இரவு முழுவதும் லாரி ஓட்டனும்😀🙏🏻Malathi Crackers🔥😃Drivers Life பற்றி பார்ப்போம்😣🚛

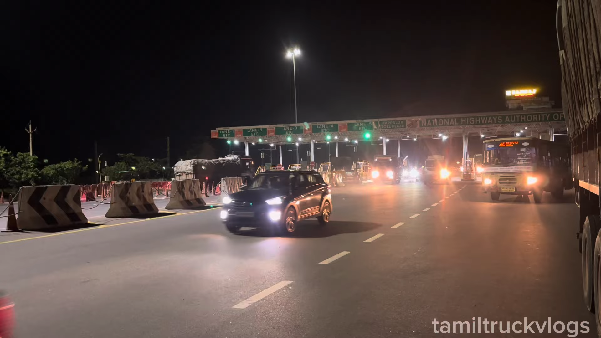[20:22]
நேராக அப்புறம் நம்ம ஃப்ரெண்டோட கடைக்கு இல்லைங்க, சொல்லியிருப்பேன் கொட்ட ரோடு தாண்டி லெஃப்டில் ஒரு 5-6 கிலோமீட்டரில் டேஸ்டி பேக்கரின்னு சொல்லிட்டு அங்கே போயிட்டு வண்டி ஸ்டாப் பண்ணிடலாங்க.